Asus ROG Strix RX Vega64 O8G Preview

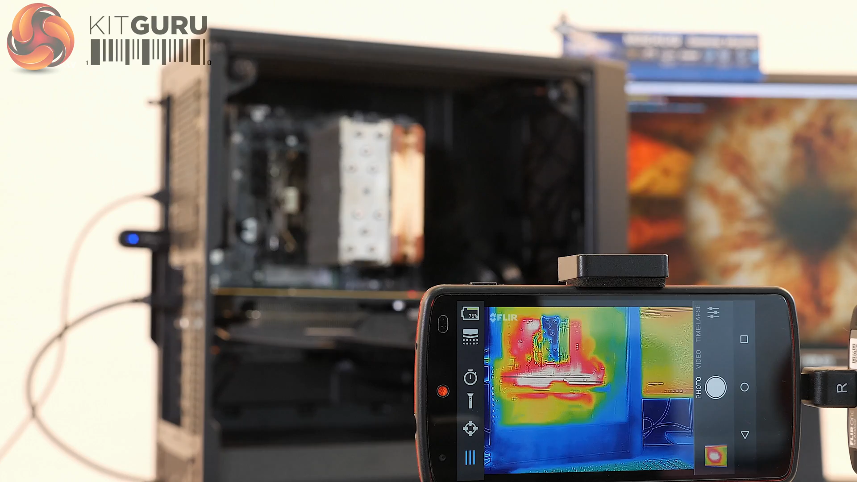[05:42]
Under heavy load, it was holding steady at mid-70s. I put the glass panel back on this PC.